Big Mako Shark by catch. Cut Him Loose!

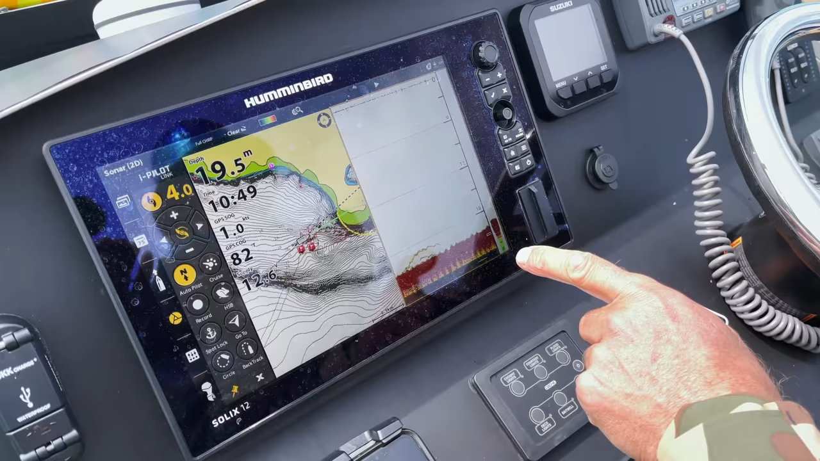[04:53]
On screen: depth 19.5 m
Can you just rewind it and show those kingfish? Yeah, there. Nice!
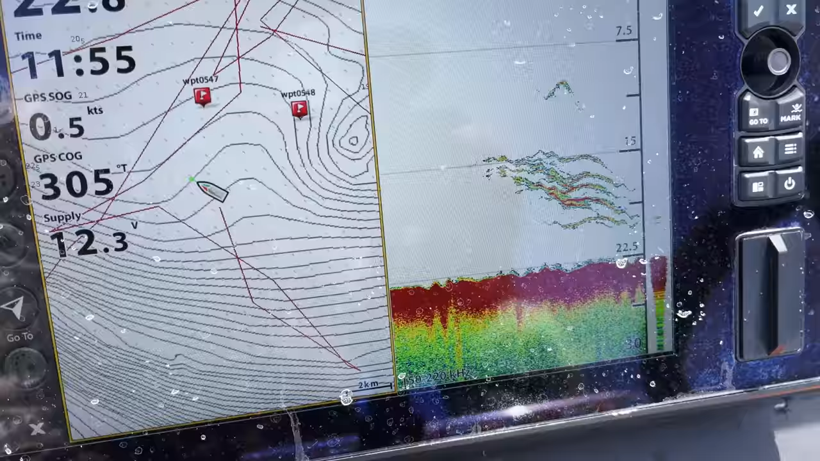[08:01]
Guess what that is? We've just seen a kingfish come up on Andre's live bait. Gotta love fishing around a school of bait, eh?
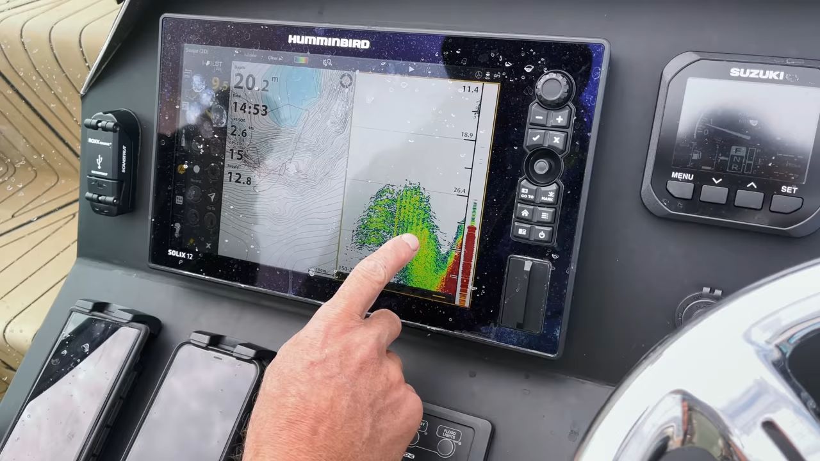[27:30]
Look at them up there. Those are the ones you want.
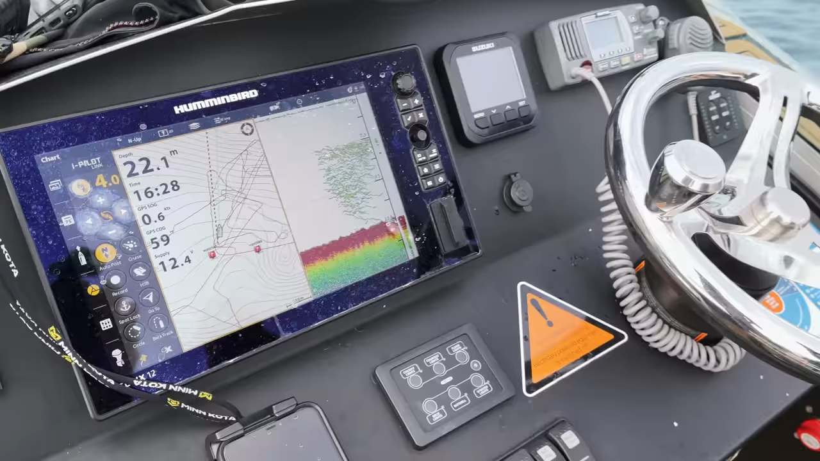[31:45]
Gonna catch a fish, it's now, Andre. Sounder is fully lit up.
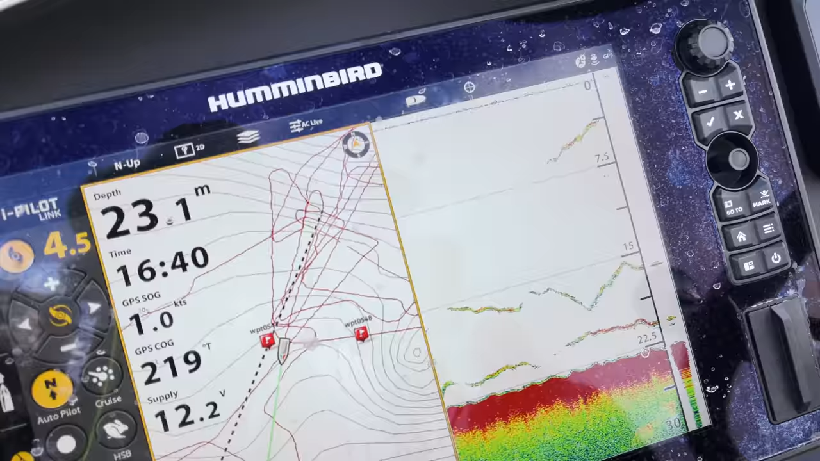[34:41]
On screen: depth 23.1 m
Andre's gonna get smashed. Look at the kingfish. Yeah. That's the one Milan's got hooked.
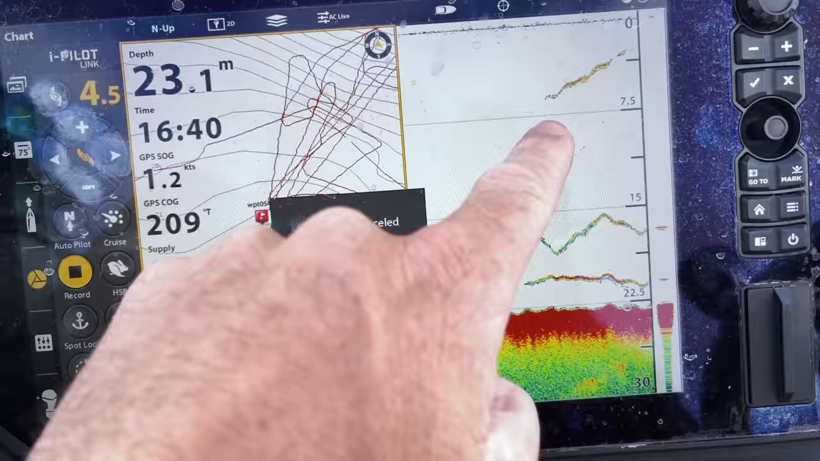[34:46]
On screen: depth 23.1 m
And then look at that one. Holy shamolies, man. Look at him down there. Solid fish, bro.